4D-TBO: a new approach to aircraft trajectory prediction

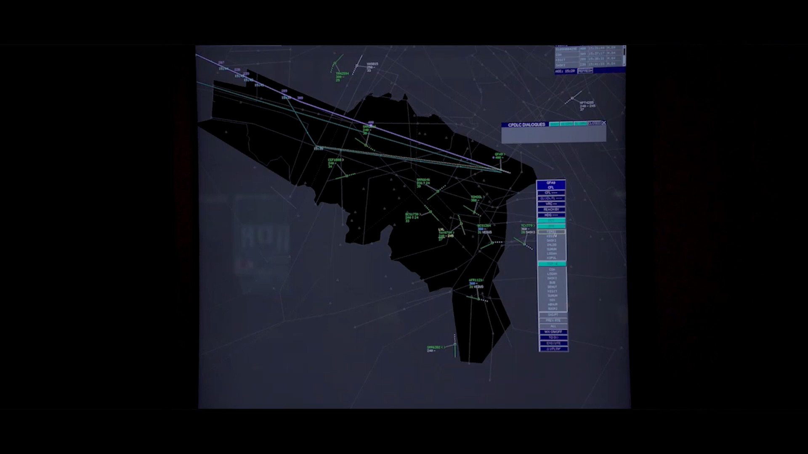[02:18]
Before entering a sector, the 4D function will identify possible discrepancies between the aircraft's intentions and the flight path expected by the controller.